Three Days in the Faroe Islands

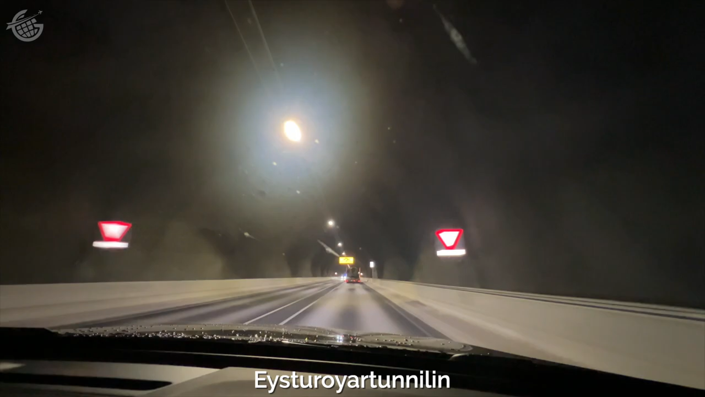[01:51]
we got in a car and discovered one of the world's most significant feats of engineering. This is the Estroy Tunnel, the second longest tunnel you can drive through in the world.
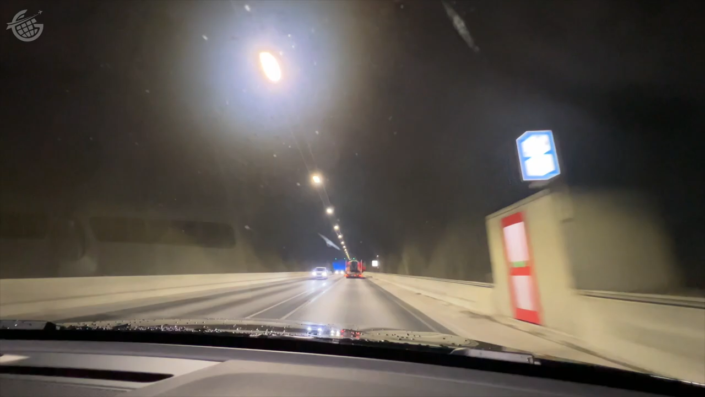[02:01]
It's seven miles linked the islands of Straymoy, where Torshavan is, with Estroy, where we're heading. And it's home to this, the world's first roundabout under an ocean. Here, we're more than 230 feet below the surface of the North Atlantic.